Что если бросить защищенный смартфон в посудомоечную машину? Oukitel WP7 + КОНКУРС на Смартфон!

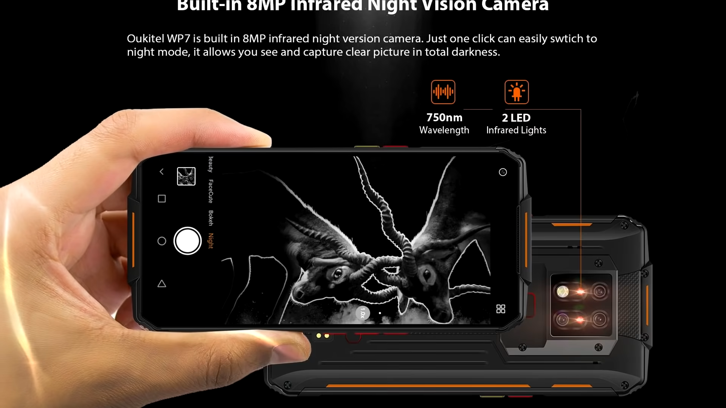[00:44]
То есть он может видеть и снимать в абсолютно полной темноте. Но это еще не все.
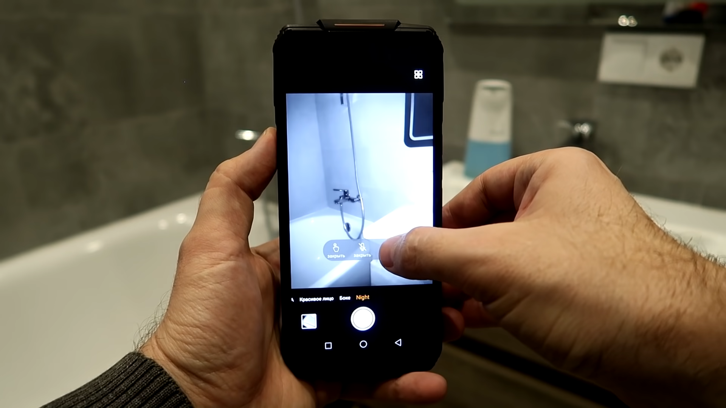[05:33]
Я включу запись экрана, чтобы вам все наглядно показать. И вот так вот мы видим изображение через камеру ночного видения.
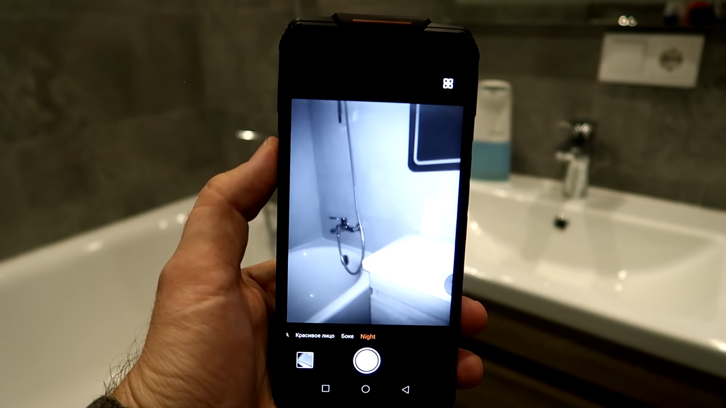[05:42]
А сейчас я выключу свет в ванной комнате и плотно закрою дверь.
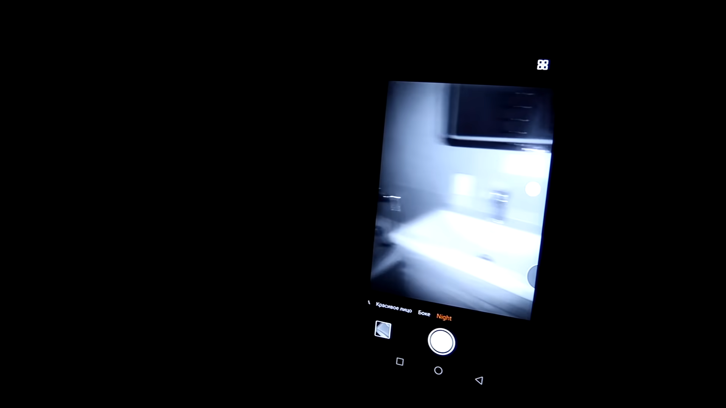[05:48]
У нас сейчас полнейшая темнота. Но через камеру ночного видения изображение совершенно не изменилось.
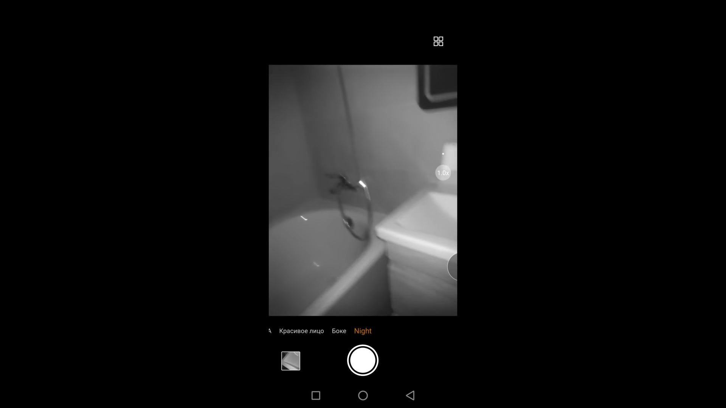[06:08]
Так, вот у нас тут умывальник. Можно даже включить воду в полнейшей темноте.
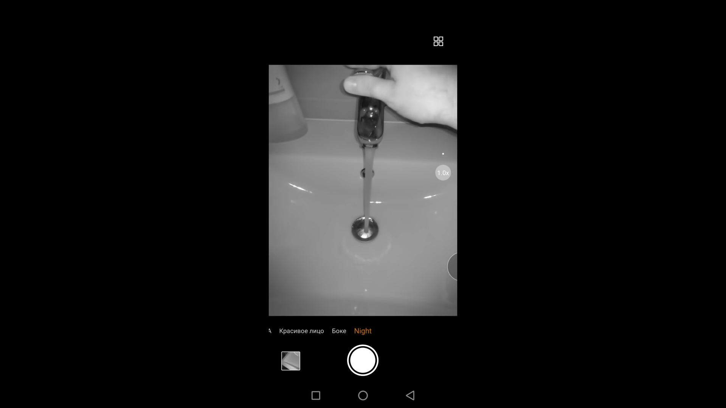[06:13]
Так, здесь у нас висит душ.
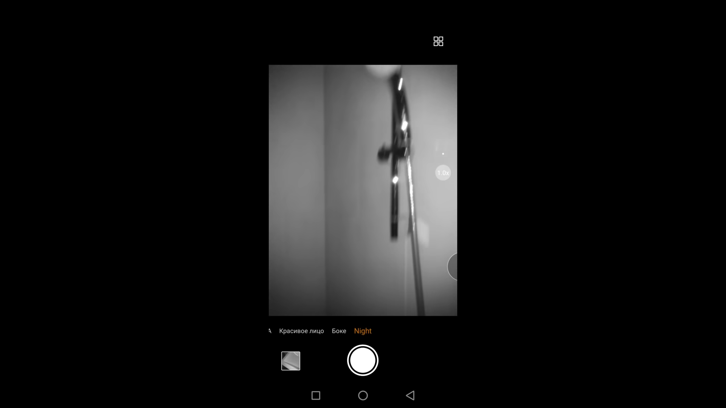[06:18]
Если я захочу, я могу его взять спокойно, несмотря на то, что я ничего не видел бы без этой камеры.
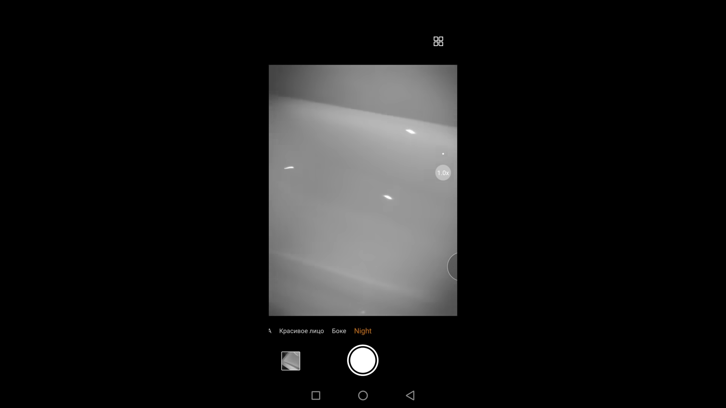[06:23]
Так, давайте, что еще? Давайте посмотрим, что у нас в шкафчике. Открываем его.
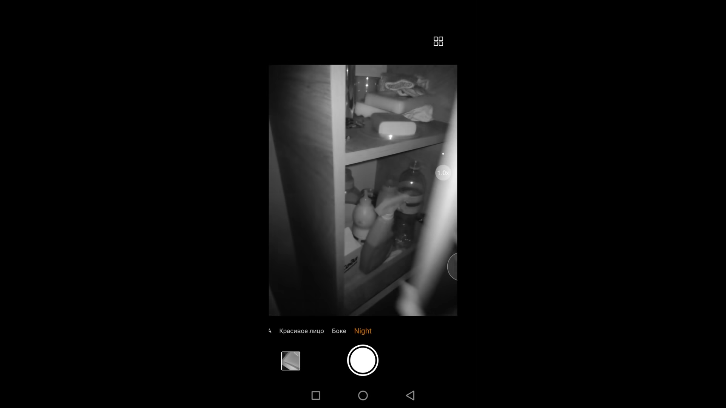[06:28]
Да, все прекрасно видно. Стоят какие-то баночки, средства.
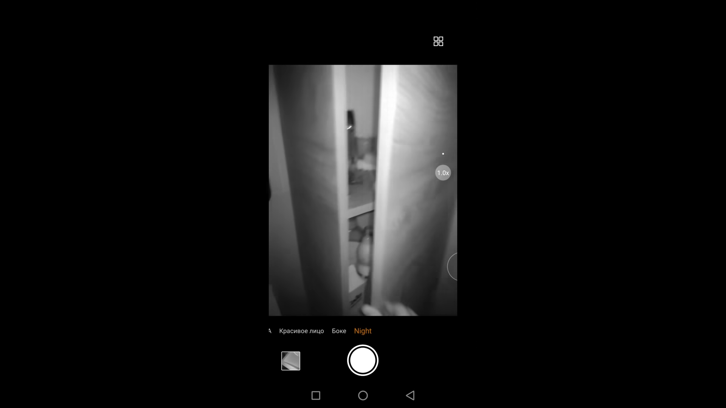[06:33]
Так, что вам еще показать? Вот умывальник. Все отлично видно.
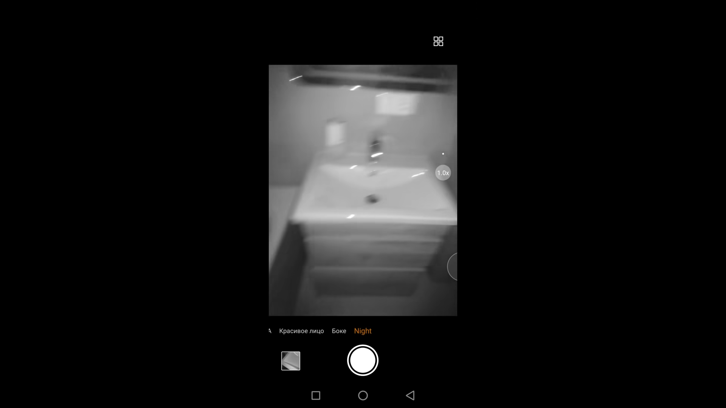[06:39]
Ну и вот, кстати, камера, собственно говоря, на которую я снимал полотенце.
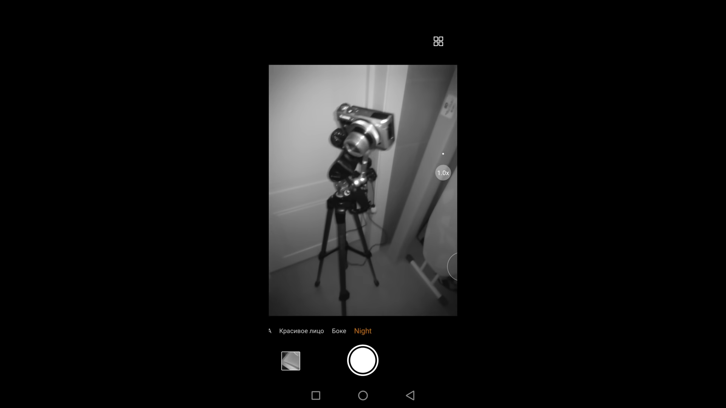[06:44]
Правда, оно бесцветное, хотя оно красное, но оно здесь почему-то такое вообще бесцветное.
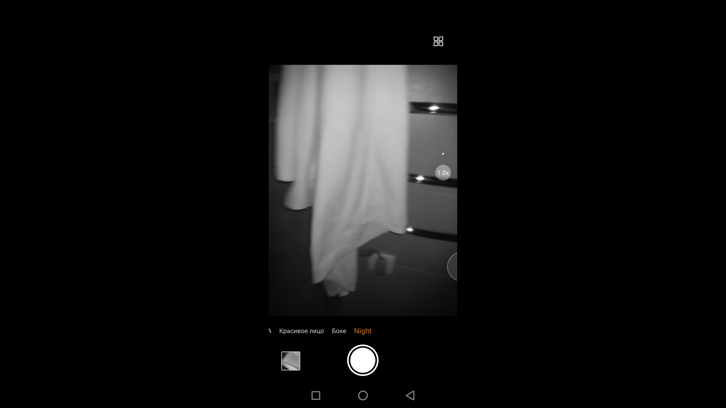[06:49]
Но самое главное, что его видно.
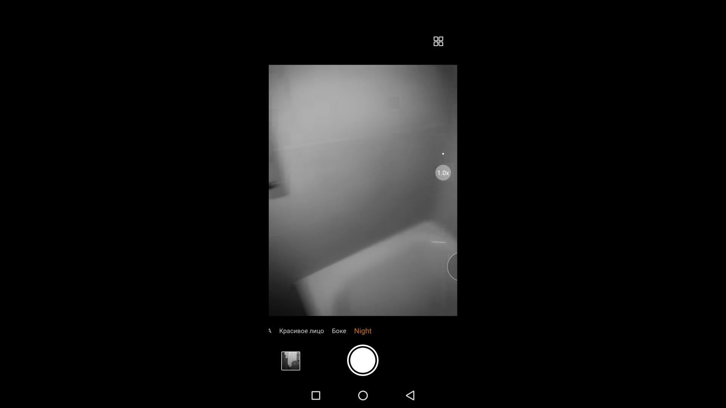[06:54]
Этот смартфон можно использовать как прибор ночного видения в полной темноте.
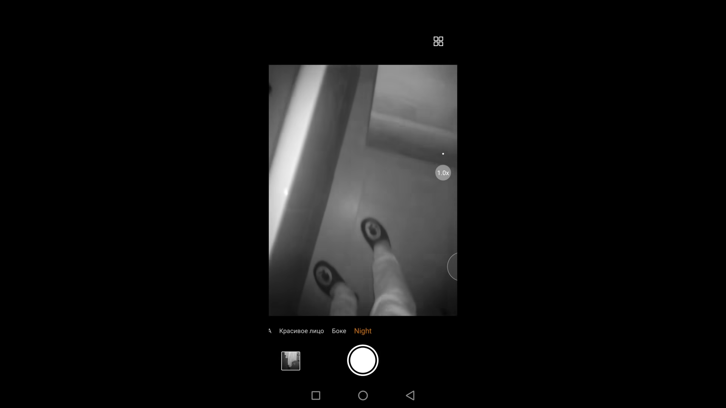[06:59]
В лесу, в пещере, в заброшенном доме или в подвале, где нет света.